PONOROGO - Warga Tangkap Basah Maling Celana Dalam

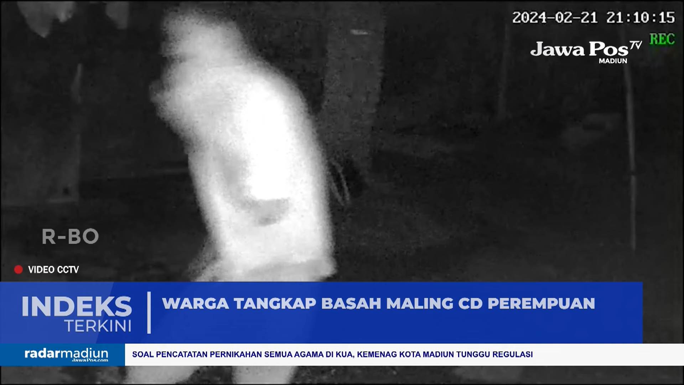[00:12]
Inilah video CCTV yang menampilkan aksi SI, 31 tahun ketika mengambil pakaian dalam perempuan di desa Ngampel, Balong Ponorogo. Berbekal kamera pengawas itu, warga mengetahui aksi pencurian dan bergegas menangkap pelakunya. Saat dimintai keterangan, pelaku yang tinggal di desa Madu Sari, Siman Ponorogo itu mengaku sudah 8 kali mencuri celana dalam perempuan.